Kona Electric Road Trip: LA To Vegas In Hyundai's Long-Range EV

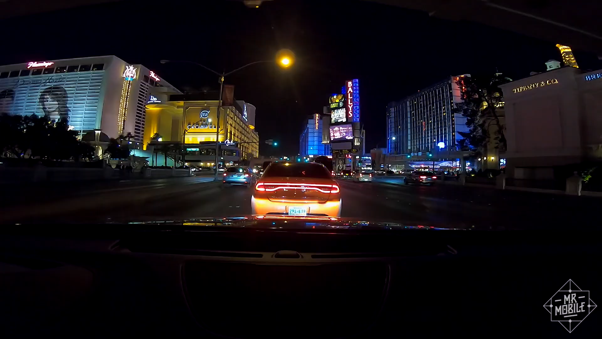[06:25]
I arrive in the sparkling city of glitz and gambling, comfortable,